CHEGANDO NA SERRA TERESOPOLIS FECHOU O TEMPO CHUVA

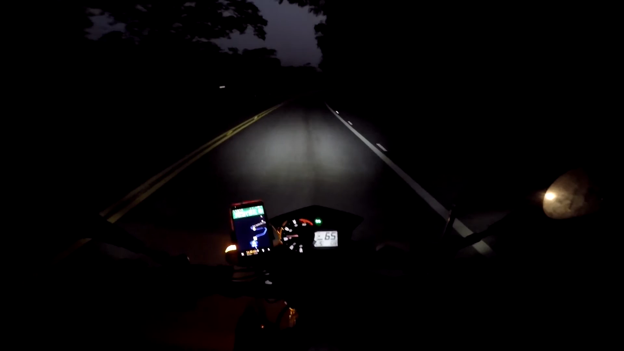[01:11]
Vai dar um espingo aqui, cara Já no início da... Quase já no início da subida da serra E a parada ficou sinistra Muita neblina Que... Aparenta ter ali na serra E... Ficou mais frio ainda, cara Muito frio, muito frio, muito frio Pra ter noção aí, ó A neblina Que tá aí, ó A neblina é muito forte Tem que ter cuidado aqui Luz de boa
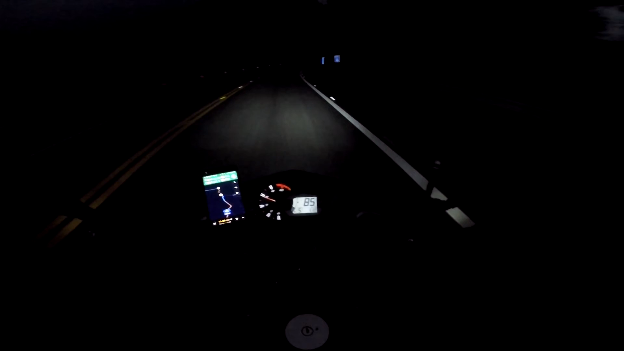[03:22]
Ihhh, bacia Vai ter que parar Não vai ter jeito Olha como é que tá ali É amolhado pra caraca Tem que parar pra postar roupa de chuva Tirar a câmera também, né Vai molhar a câmera Já tá molhando a câmera